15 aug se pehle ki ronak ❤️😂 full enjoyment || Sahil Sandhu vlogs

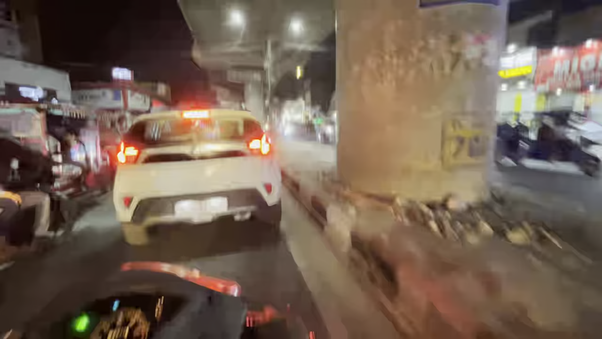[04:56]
तो ये साला उत्तम नगर जाम ही नहीं खत्म होगा, पता नहीं माँ ही आवाज क्या है,
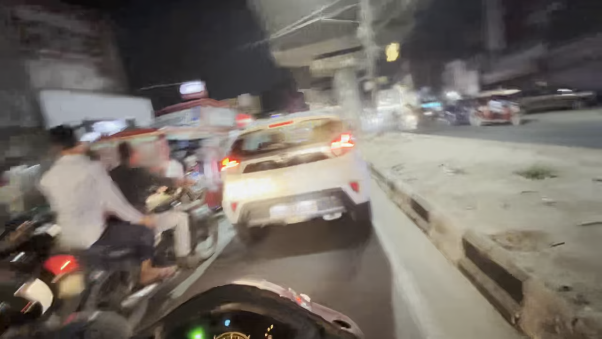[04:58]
देखो
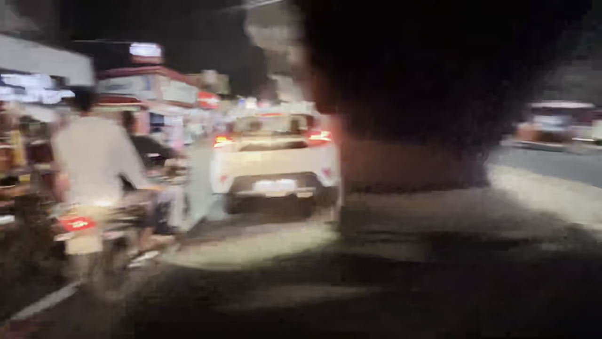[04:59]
जाम जाम जाम हर वक्त जाम।
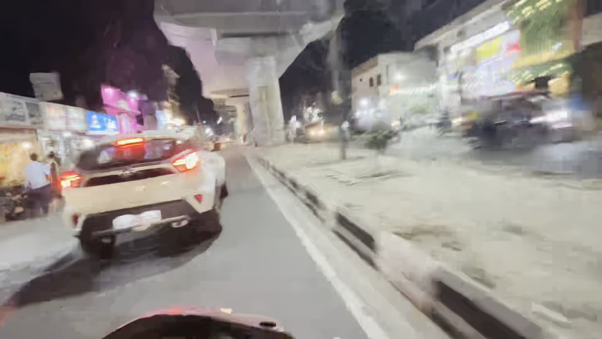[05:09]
जाम, इतना जाम। ये देखो, ये होता समझदार, गाड़ी ले लेंगे।
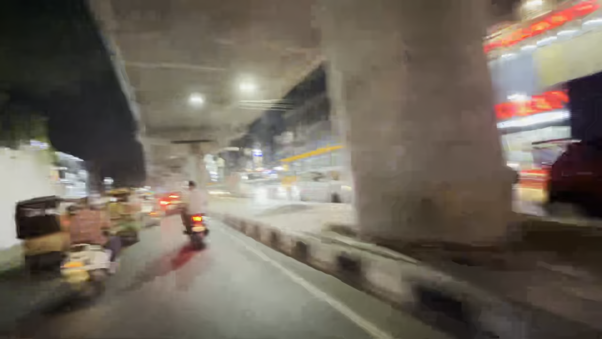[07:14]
ये उत्तम नगर है, कभी सुधर सकता नहीं है साले। चलो अभी मिलते हैं, ठीक है? हल्की सी ऊपर।